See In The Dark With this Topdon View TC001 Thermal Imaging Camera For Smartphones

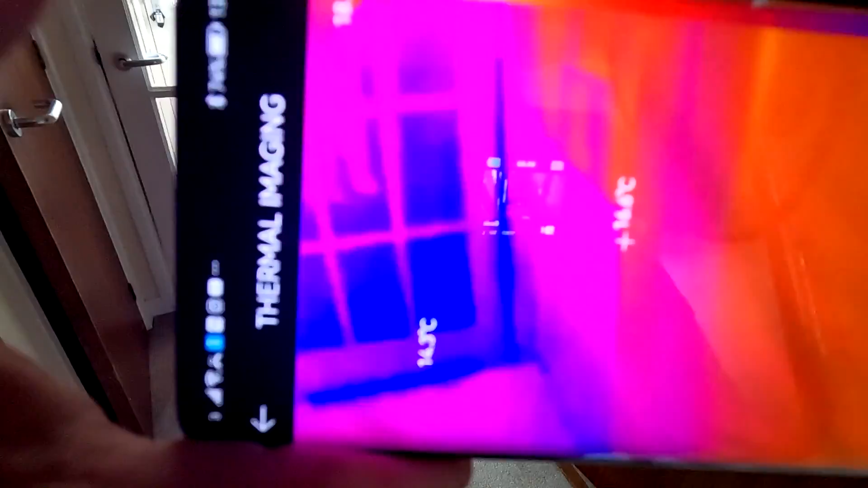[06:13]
in color coming in the house
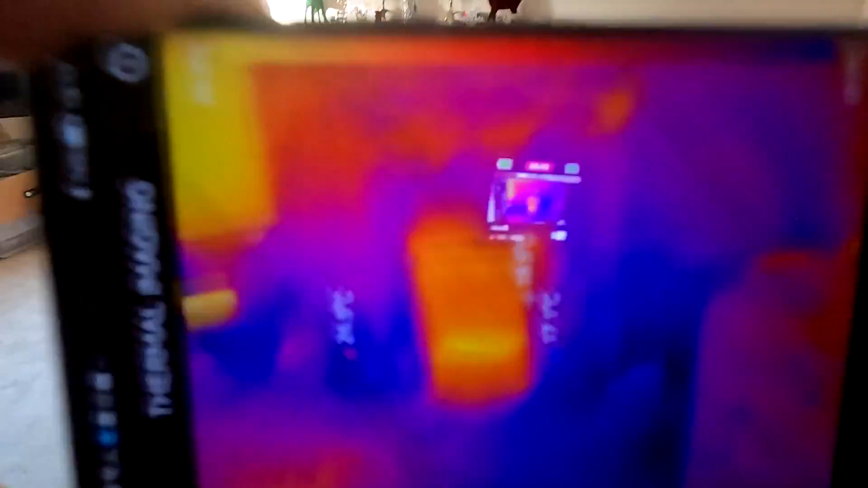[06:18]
hello is that fire been on now see folks she's
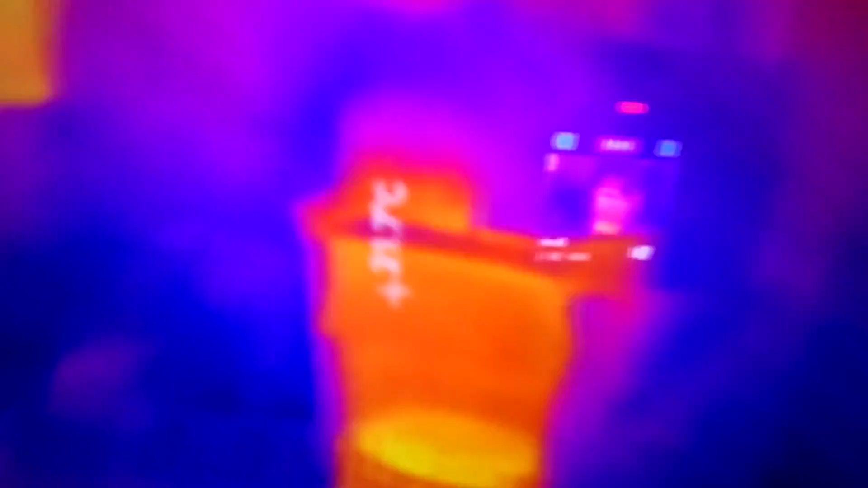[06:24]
had the fire one i never even knew that because Sharon's sitting in the corner there baby she was cold yeah and it's only just been on for a little period of time no doubt also the telly's been on
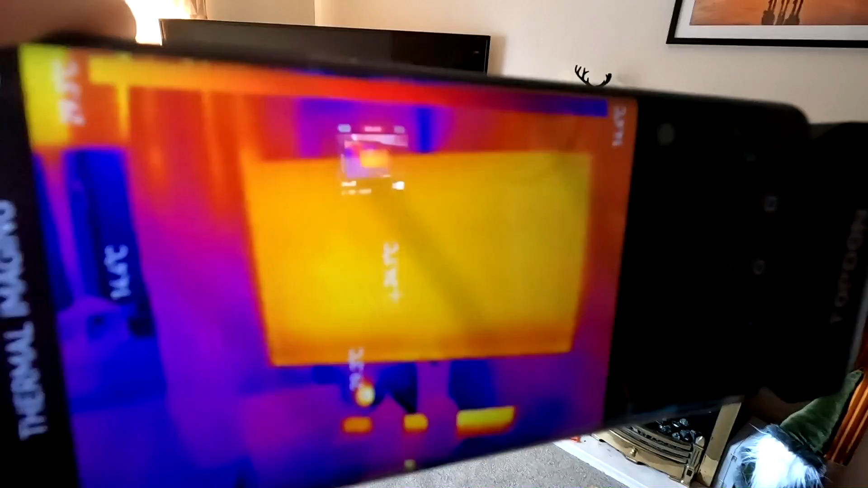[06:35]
folks but this is what i was telling you about when things are on standby now you can see that telly is off at the
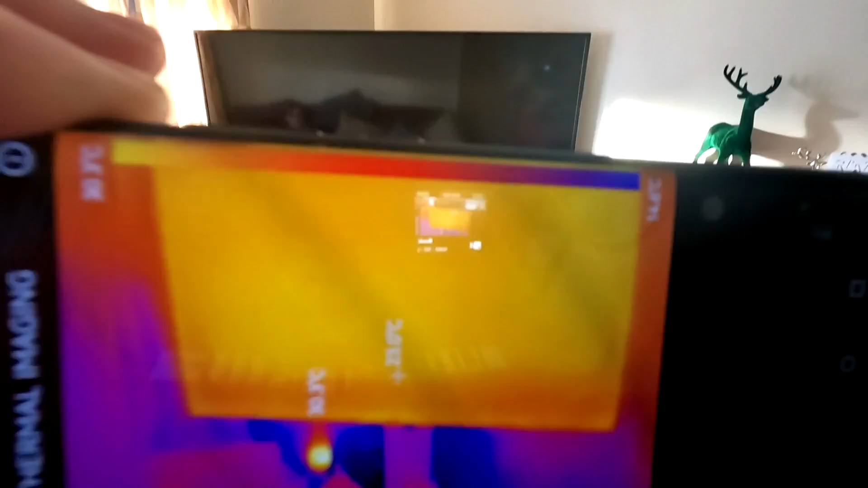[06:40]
moment but it's still generating a heat signature i'm sorry about the wavy lines on the screen that's just the uh
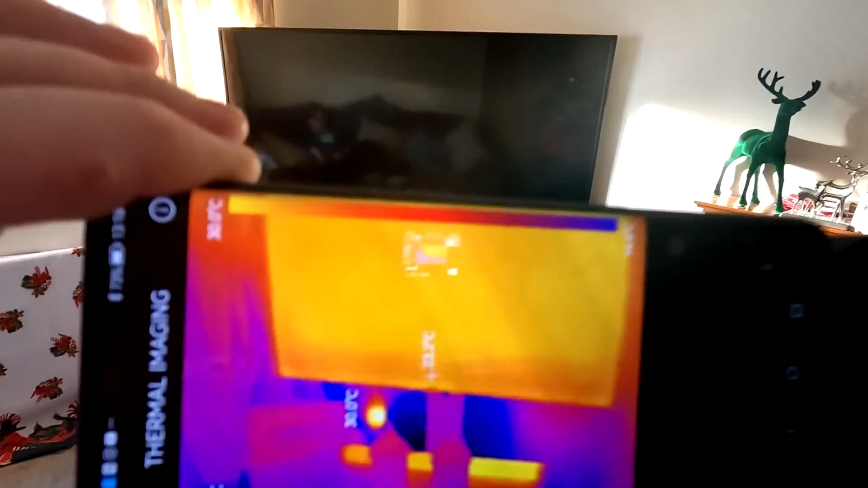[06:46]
camera resolution as well so the radiator hasn't been on although Sharon's
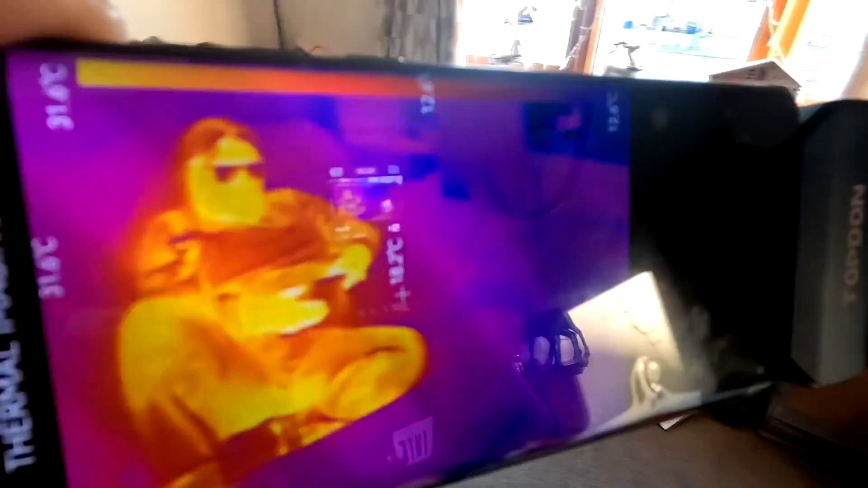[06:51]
giving off a nice warmth i might give her a cuddle in a minute and yeah coming around the
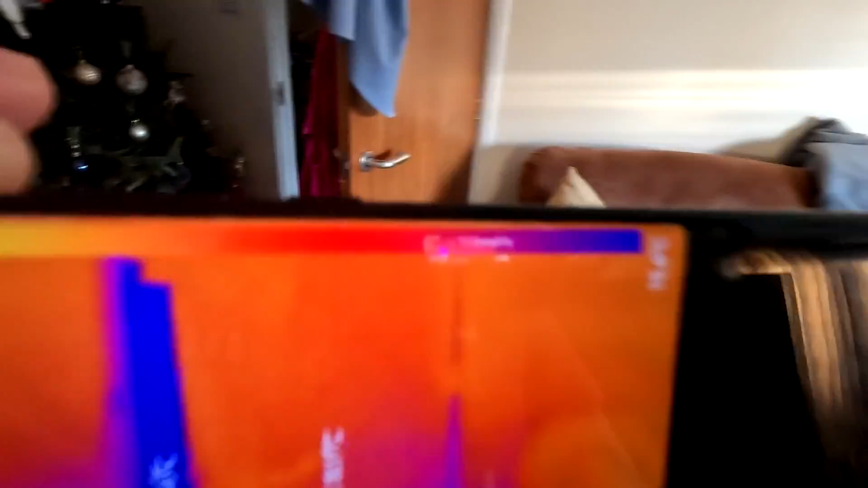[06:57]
house now can you see these electrical sockets down there folks these transformers look
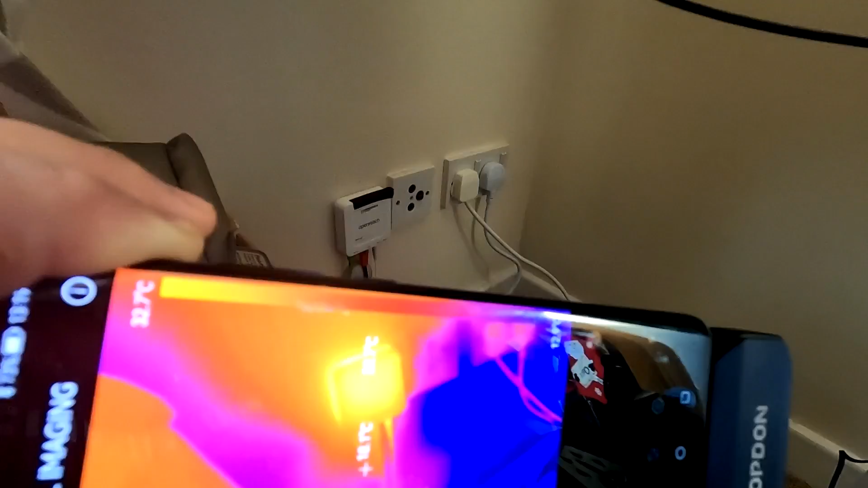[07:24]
box or unit or whatever it is look at the heat signature that's giving off as well so you know turning things
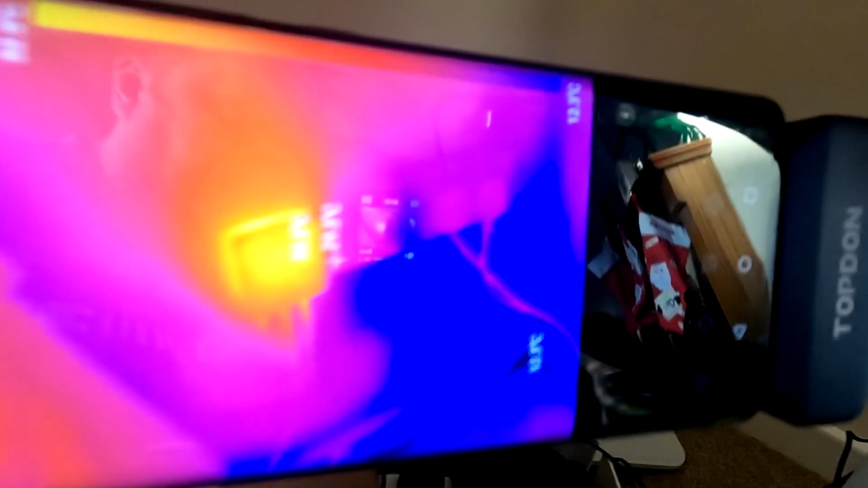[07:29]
off at the main plugs at night would be the way to go there so just throw them two switches over there
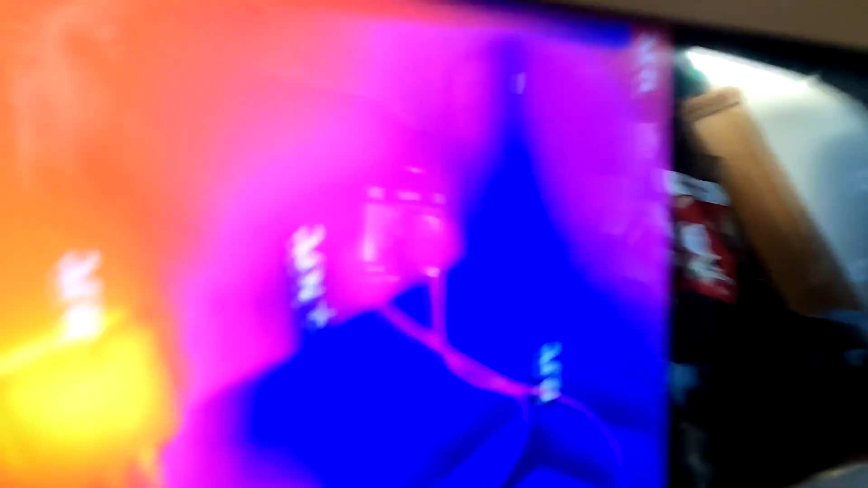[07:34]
and that turns the power off to all them things down there so coming out the front
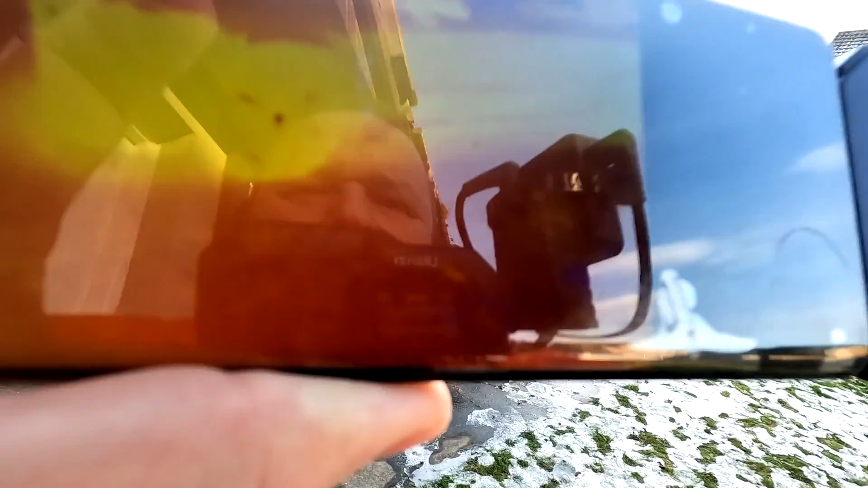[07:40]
there we can see that that car Sharon's been out driving in that car as
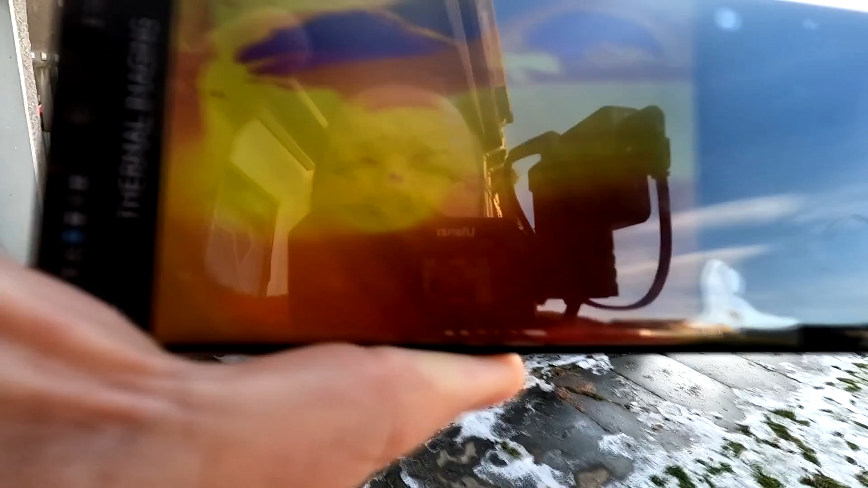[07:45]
you can see there so it's it's a great little tool folks and you can even change the color profiles in it as well you can let's have a look here you can change the color settings or profiles